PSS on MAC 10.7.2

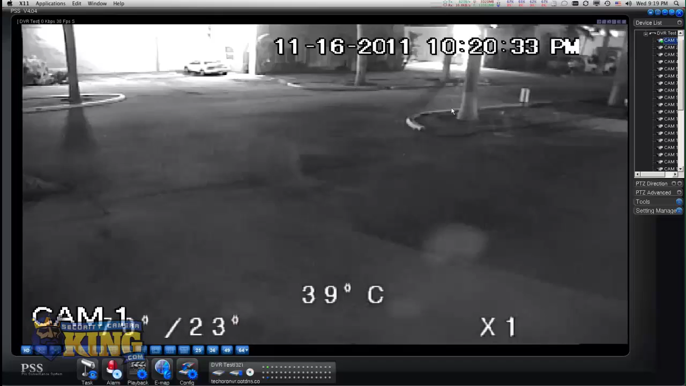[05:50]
And there you go. This is a PDZ, so I can control it if I want to. I can move it if I want to. I can zoom in or zoom out. And, you know, you can basically control any type of camera. You can basically, you know, view your cameras remotely or internally.